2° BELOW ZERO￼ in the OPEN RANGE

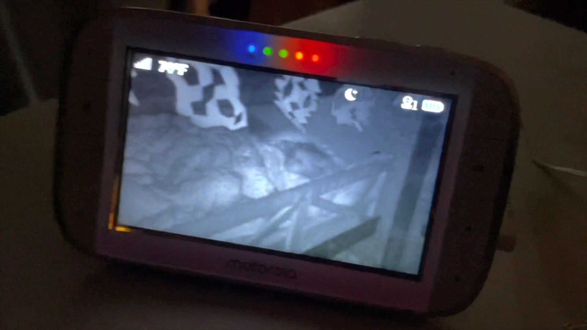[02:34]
it says 74 degrees because the camera's a little higher in the room, but it's like 68 down in the middle.